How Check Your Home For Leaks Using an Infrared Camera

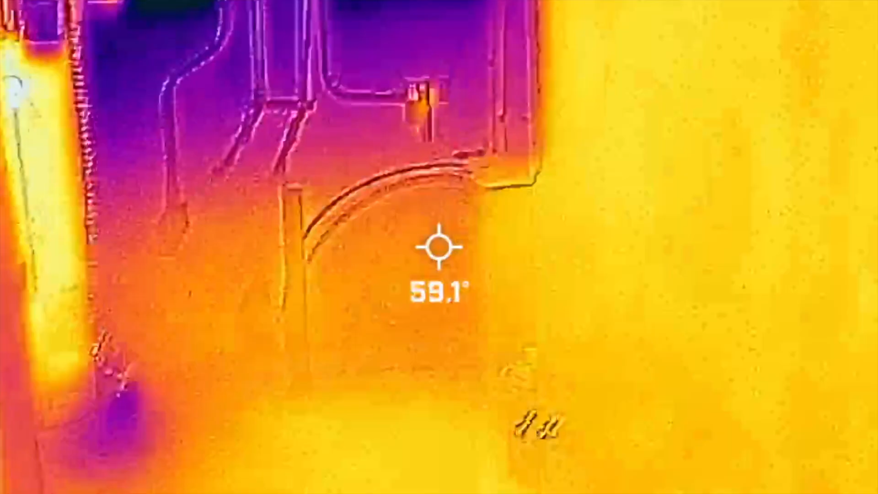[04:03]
that is what a water heater looks like in infrared.
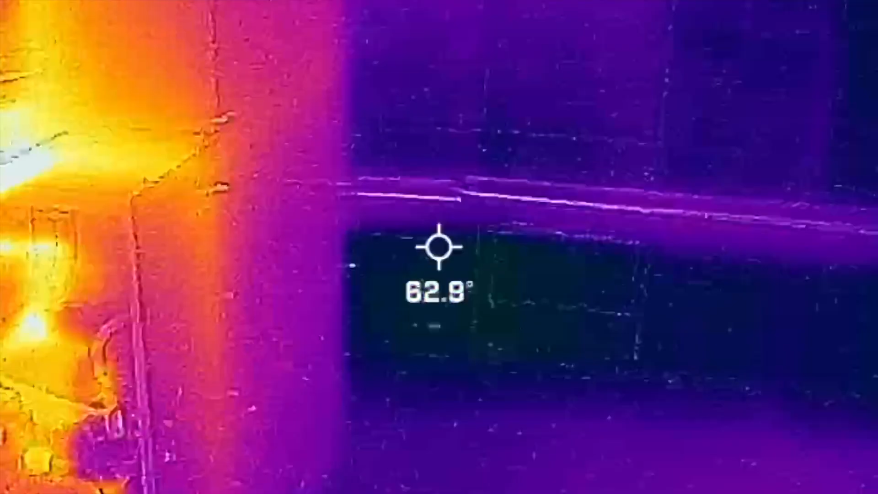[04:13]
Okay and then the furnace which was just
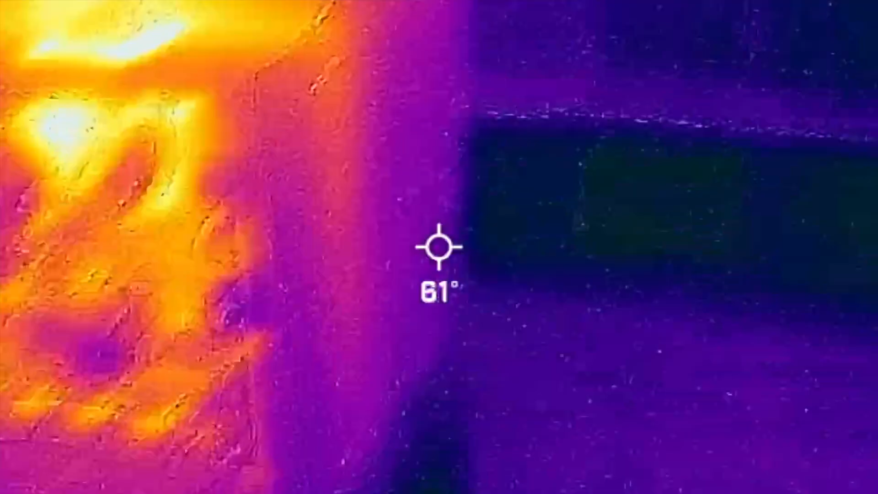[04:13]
on a few minutes
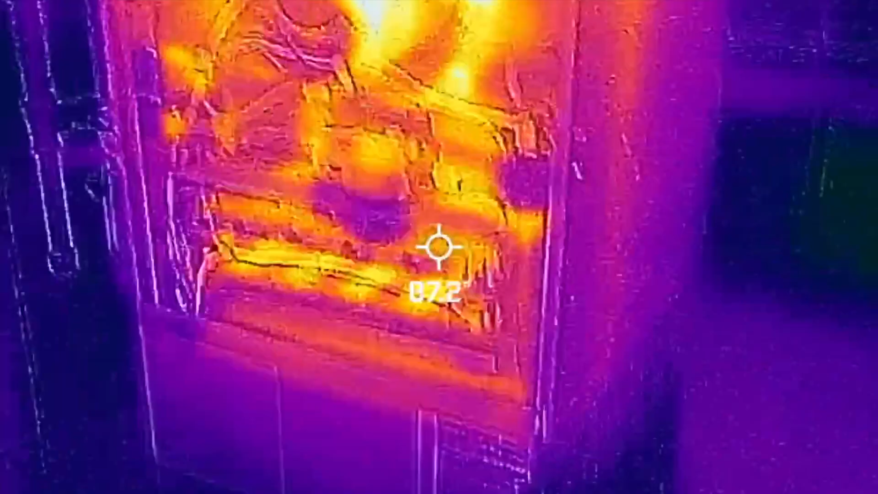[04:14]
ago as you can imagine the furnace gets very hot inside.
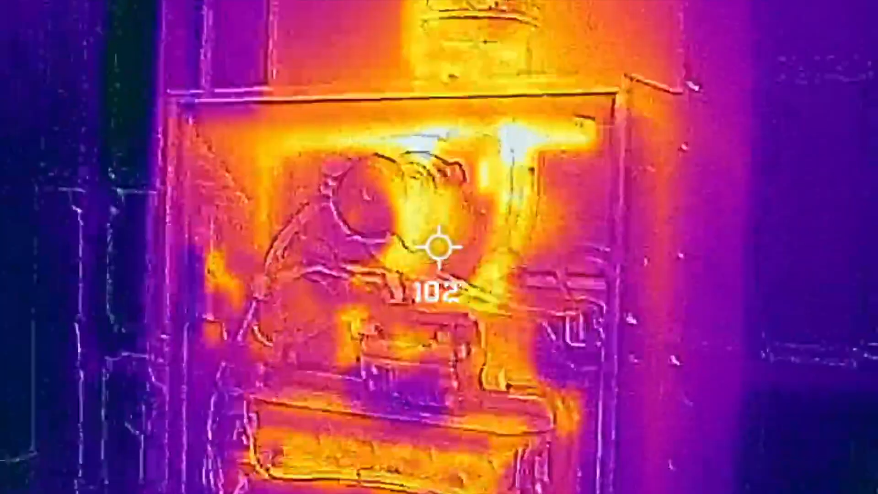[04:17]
I think it's showing 108 or something like that but it typically is hotter when it's on.